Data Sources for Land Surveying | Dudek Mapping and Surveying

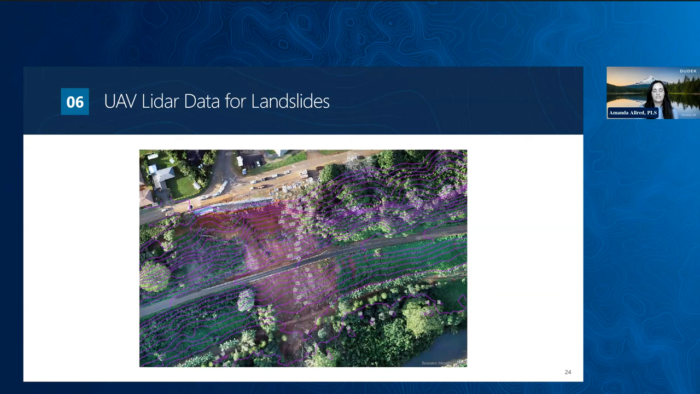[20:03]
flight to show the damage. This image represents the landslide graphically and was captured safely without having to send crews into tough, dangerous terrain.
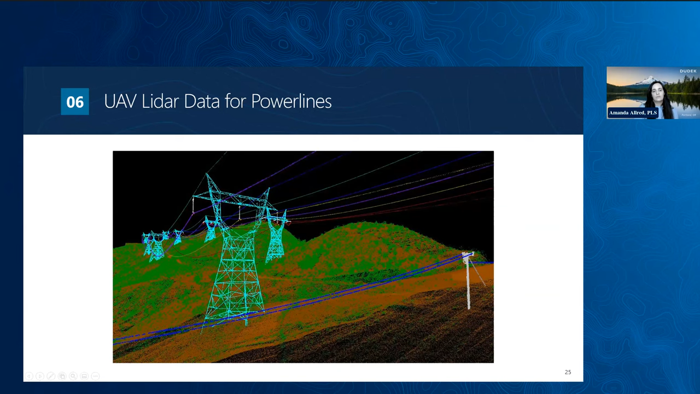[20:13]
The second example is from power line surveys that were also flown with UAVs.